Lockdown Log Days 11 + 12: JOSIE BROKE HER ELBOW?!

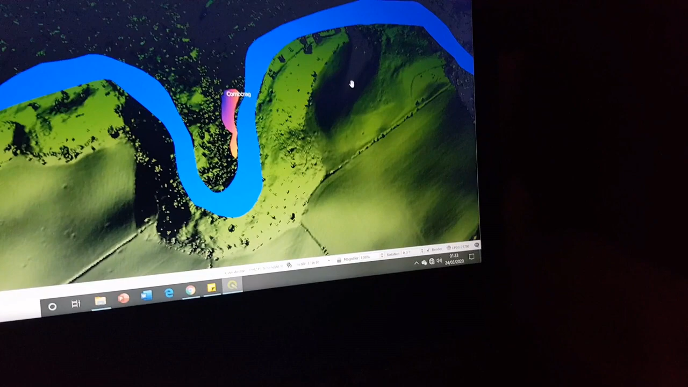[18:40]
and I can't believe I never noticed it before but look at the size of this huge pit and I think that that might also be a quarry rather than a natural feature because it's right on a river bed so you'd expect the banks to look like this this looks perfectly natural to me this whole bit and unless this has been some kind of weird landslide or like a it'd formerly been a lake or something like that and it's sort of drained out I really just can't believe it
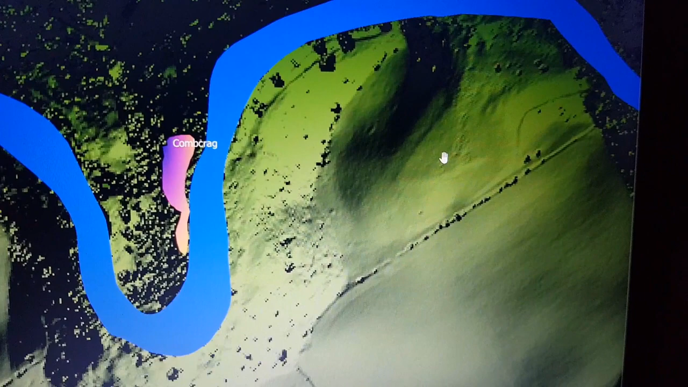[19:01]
but it has this this line here that's not on the screen that that straight line is actually a feature on the ground it has a sort of triangular shape and I just suspect that that's not natural there's a couple of straight angles in here that make me think this has been a quarry this angle here